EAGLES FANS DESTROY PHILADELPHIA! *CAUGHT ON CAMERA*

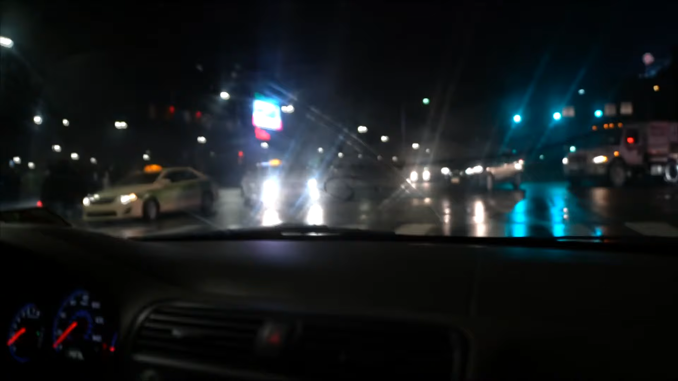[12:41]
What's going on here? Wow, they're still going. It's not even their time to go.
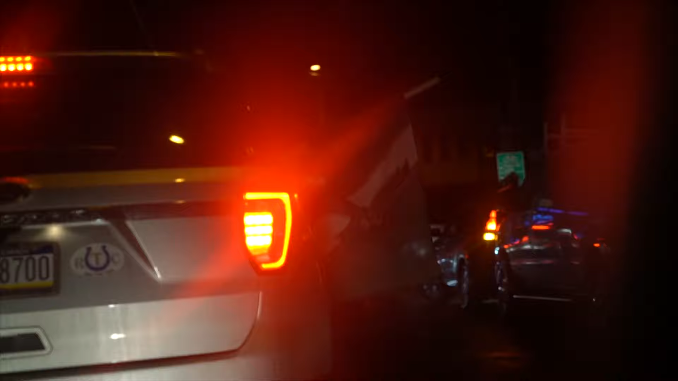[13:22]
They got the flag out the window. Look at this street coming up. It's so sick with all these lights.
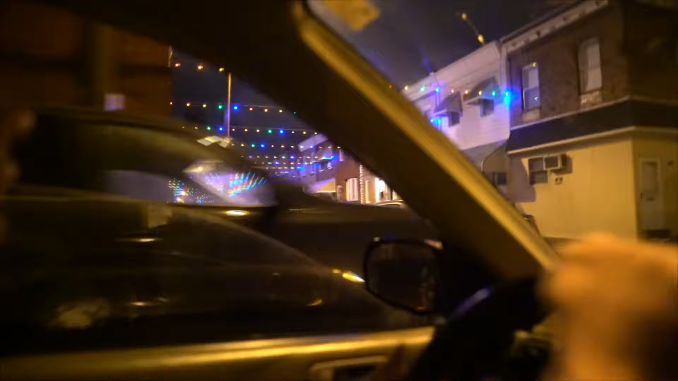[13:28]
Oh my gosh. Whoa. This is insane.